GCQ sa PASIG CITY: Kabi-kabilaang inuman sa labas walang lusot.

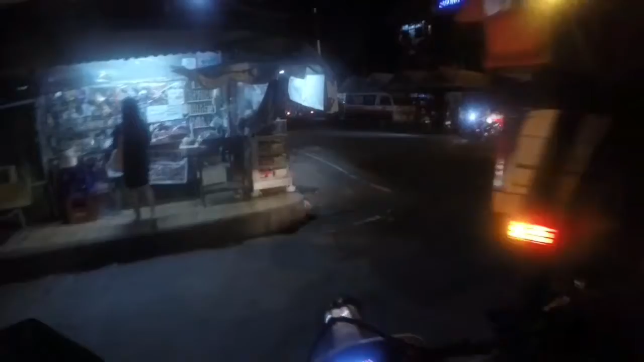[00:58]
Kaya kung pwede maimbita sa Barangay Hall.
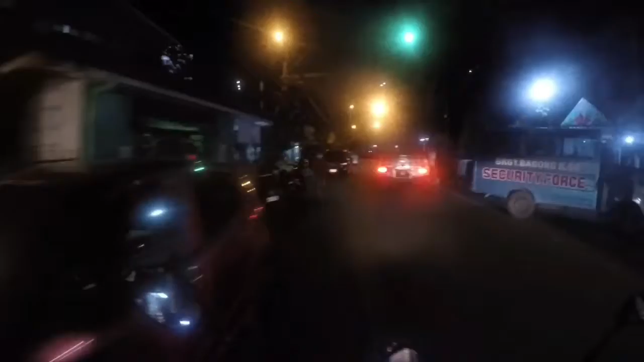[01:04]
At ayan, dito na nga tayo sa Barangay Hall ng Barangay Bagong Ilog, Pasig City.
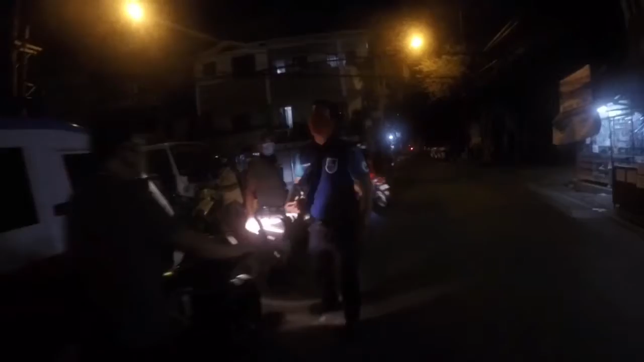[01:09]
So ayan na, ipag-coordinate na ang ating tropang OBS sa mga barangay tanod dito.
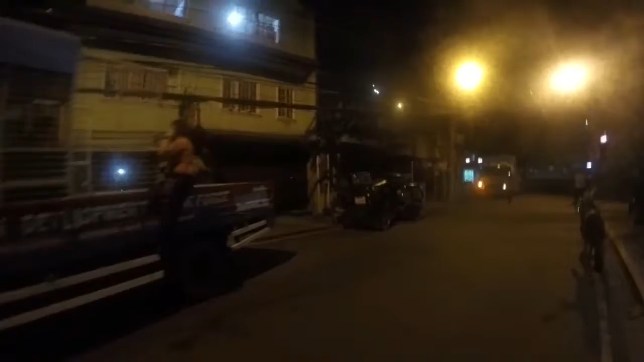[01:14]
So ayan guys, okay na. Start na ang ating tropang OBS na mag-ooperate.
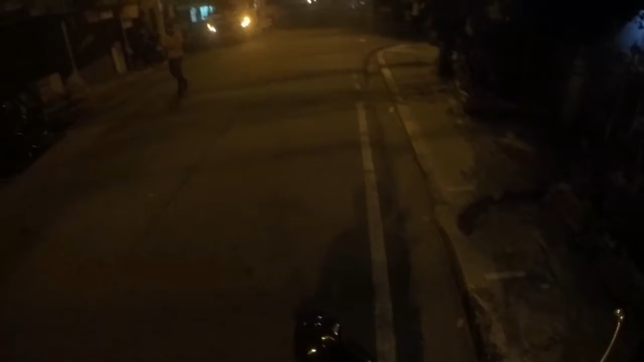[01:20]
So let's go na, sundan na natin sila. Ayan, so ito, unang huli, no, si Kuya.
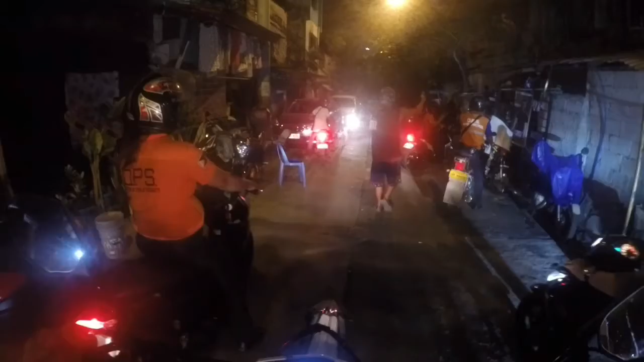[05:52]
Kaibigan, ano? Ito si Kuya, ang volunteer. So, naabutan natin. May kasama ang pintuan sa labas.
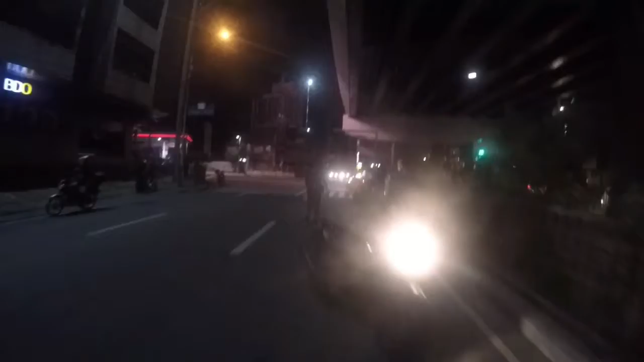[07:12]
So yun guys, nandito naman tayo ngayon sa may C5, dito pa rin sa Barangay Bagong Ilog, no.